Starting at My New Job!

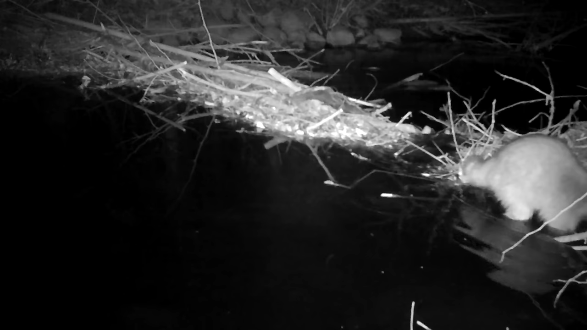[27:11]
raccoon just in the corner there got his feet wet because i broke the dam on him that's
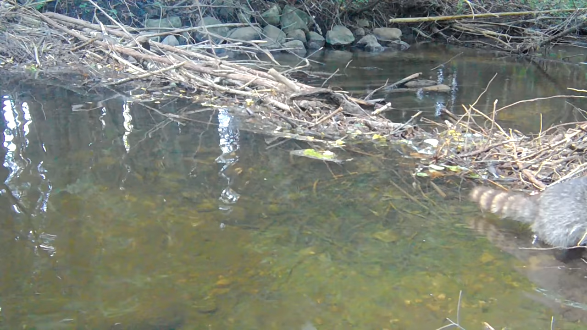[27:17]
a daytime one won't be a beaver daytime one oh dude
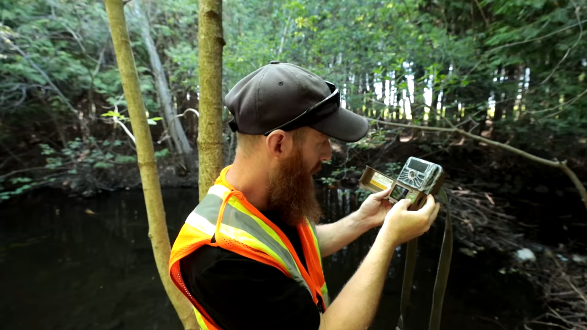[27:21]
there's actually a beaver in here well right there he he came in he did some repairs so
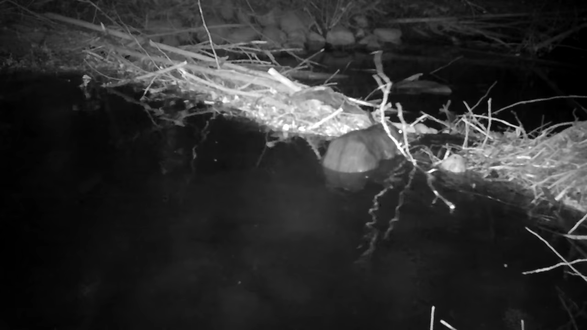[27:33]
he didn't mind the um the scent that much though he just came in and stuck a branch in a couple branches